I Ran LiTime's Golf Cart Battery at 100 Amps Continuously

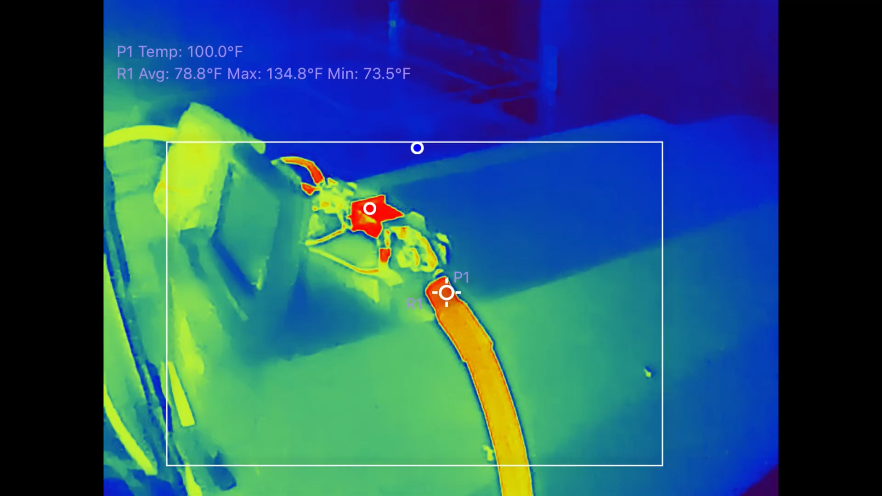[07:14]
On screen: spot 100.0°F, max 134.8°F, min 73.5°F
The resistor is very hot. 142.
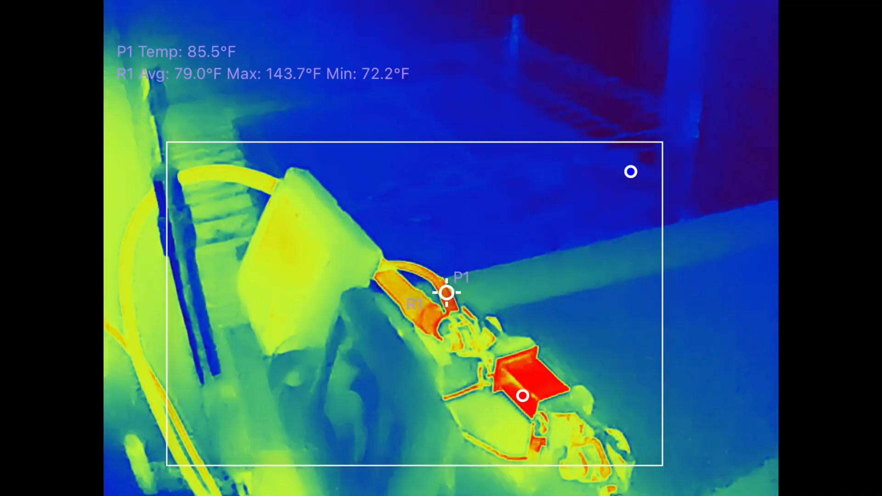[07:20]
On screen: spot 85.5°F, max 143.7°F, min 72.2°F
But you can still touch 140 degrees Fahrenheit and not burn yourself. But over here is more worrisome for me.
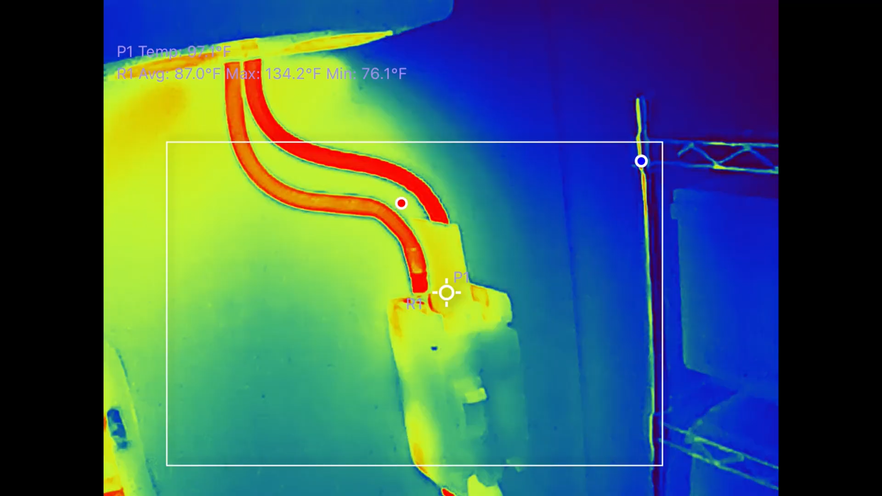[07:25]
On screen: max 134.2°F, min 76.1°F
Getting a little bit warm at this battery cable input. Working temperature is 105C for these cables that I have.
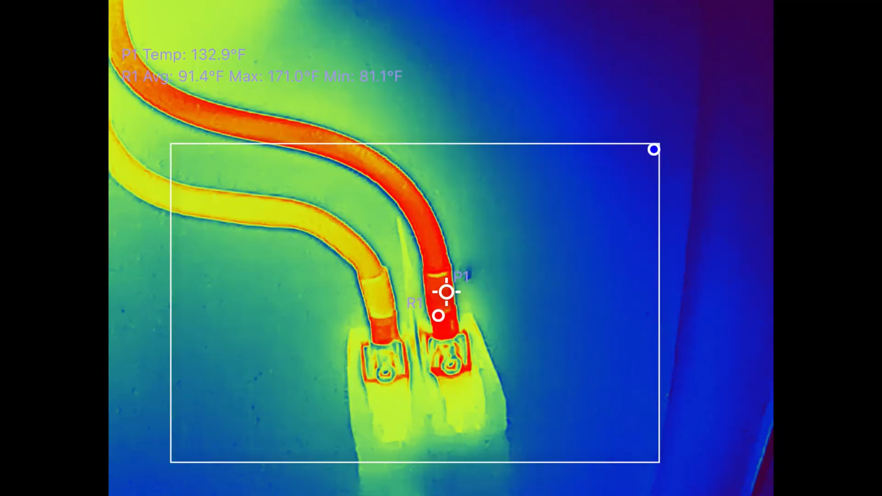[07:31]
It's at 171. It's not reaching much higher than that. So I think we're okay. Let's see these cables. 141.
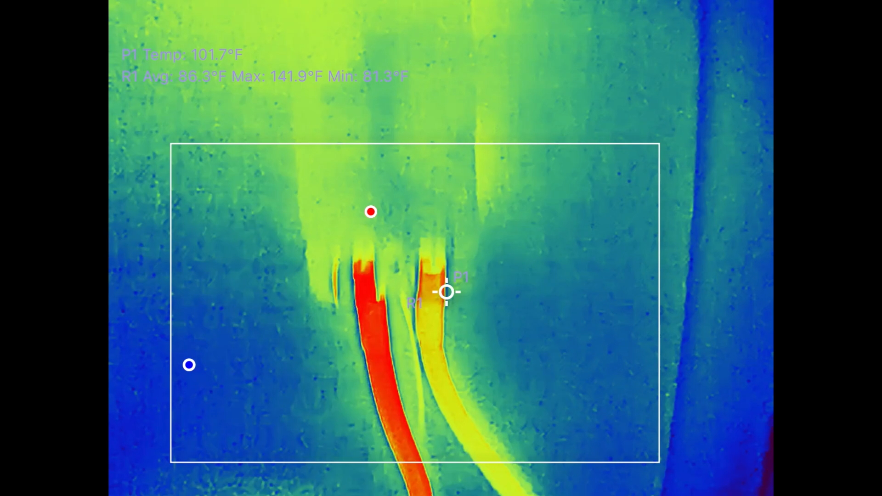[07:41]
Somehow this cable is getting a little bit warmer. I might need to tighten that later on. It might be a tightening issue. 41.5. It should cut off almost right now.